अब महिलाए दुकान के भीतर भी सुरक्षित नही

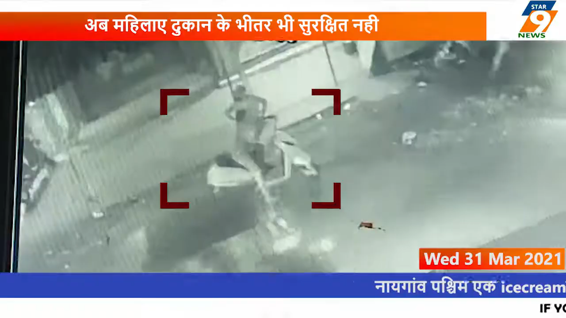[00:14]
साथिदार नहीं आता तब तक दूसरे साथिदार ने स्कूटी चालू रखी जैसे ही चैन छिन कर भार आता दोनों भाग जाते पेड़ित महिला चिलाती रही मगर तब तक अपरादी अंधेरे में गुलो जाता